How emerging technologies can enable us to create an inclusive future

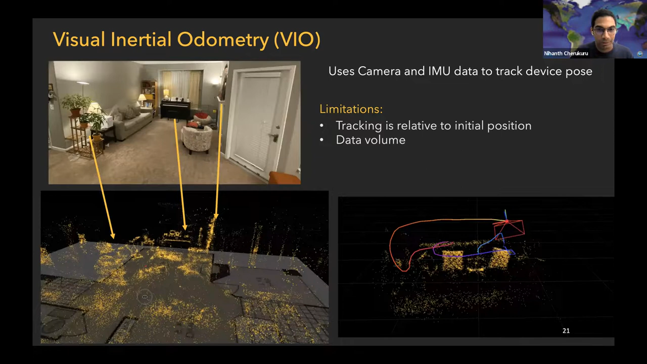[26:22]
like in National Museum of African-American History and Culture, where those pages, spaces are quite huge. So like just stay in one exhibit and like it would fill up your phone's memory if you were to use this approach alone. So we'll see how we can use these two things together to find, to, uh, make the map, but just using these two pieces independently of one another, we can generate a map of the real world. So that's the first piece of the puzzle that I've mentioned earlier.
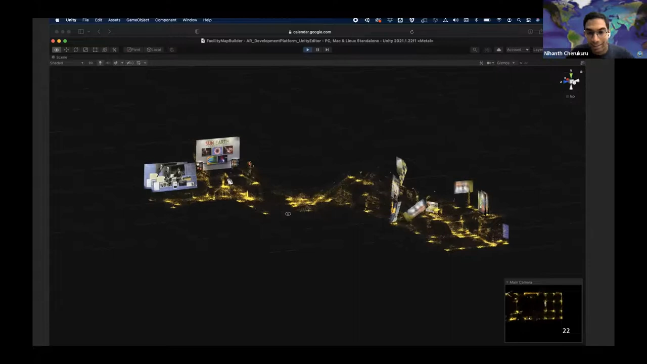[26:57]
You can see all the yellow dots as well as the images that we train the,
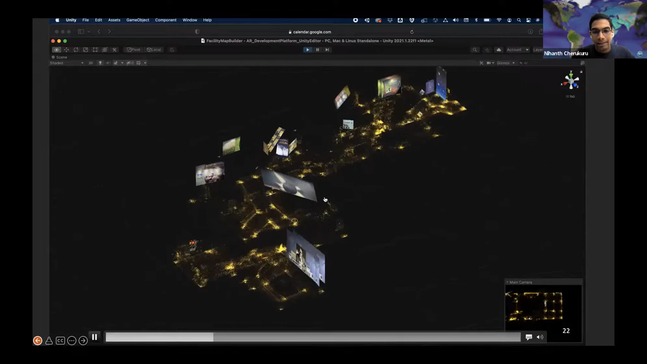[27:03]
uh, phone to detect in its surroundings and as well as like
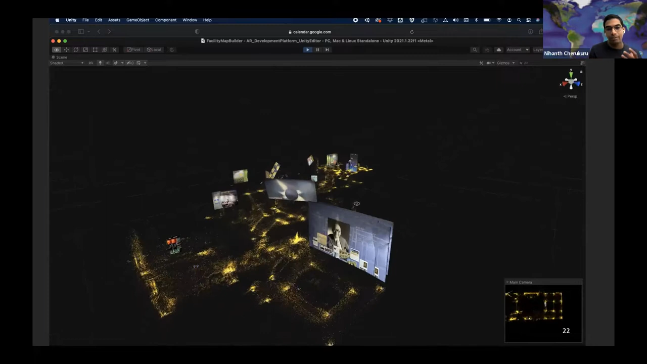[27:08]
try to keep a track of like where those images are located.
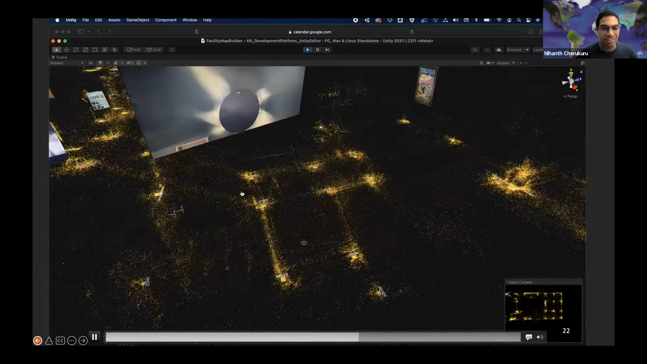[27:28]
So that's the first, uh, that's the first part. That's to create the virtual copy of the world.
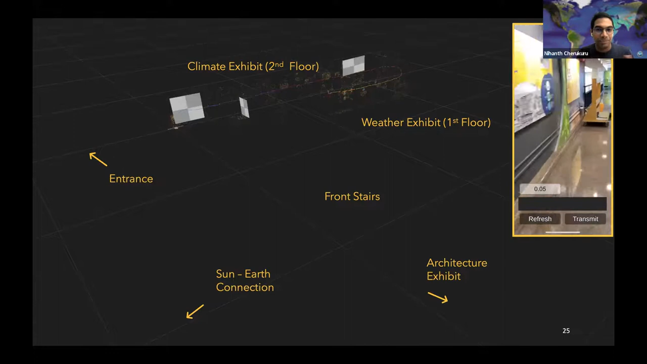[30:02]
And in this step, like I'm basically saving that entire map just to debug and try to understand what that phone is doing. And the white line shows like where that, uh, phone thinks it's going in space.